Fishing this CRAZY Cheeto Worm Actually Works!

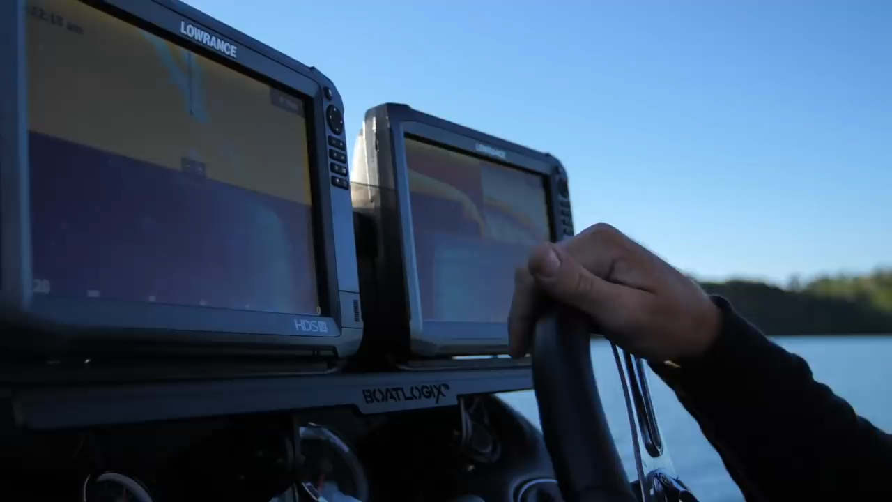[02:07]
We'll find out. Woo! Look at them grass! Look at them computers!